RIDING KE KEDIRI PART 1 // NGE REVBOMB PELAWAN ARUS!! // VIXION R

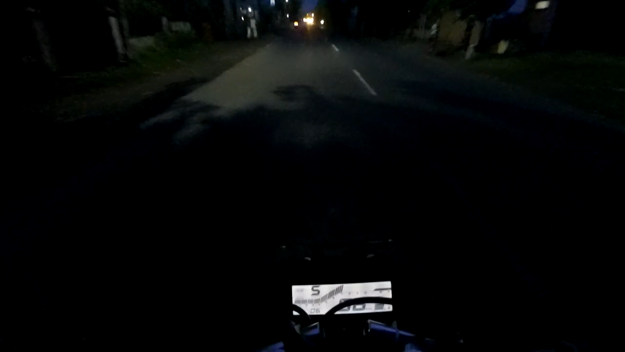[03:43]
Wah, tapi hari ini dingin. Iya, ini kelihatannya nanti bakal mendung nih. Ini hawanya hawa-hawa dingin banget masalahnya. Oh iya, jadi nanti 3 video ini yang seri itu, yang Hart bilang seri selama 1 minggu ini, kemungkinan gak ada topik pembahasan yang gimana gitu ya, murni cuman riding aja. Nanti hard cut gitu. Pokoknya hasil videonya jadi 3 part gitulah, gak bakal banyak-banyak.